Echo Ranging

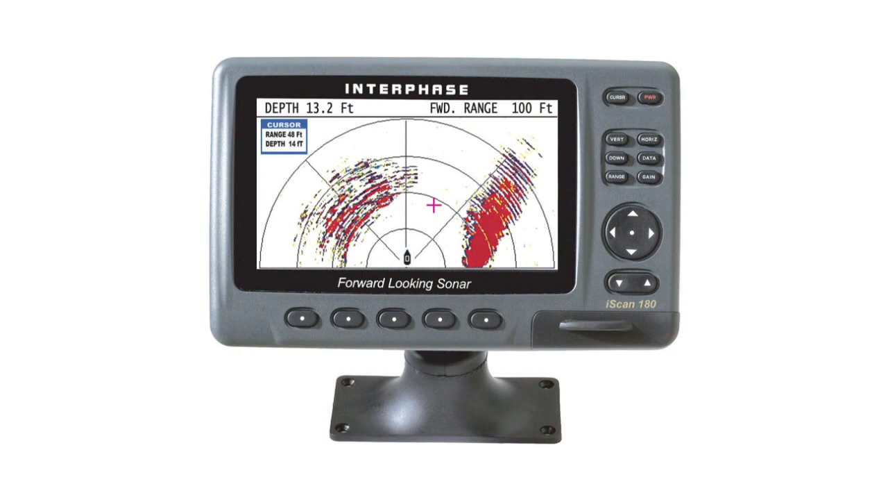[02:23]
It provides for calculating the phase difference between signals received by two spaced receiving antenna.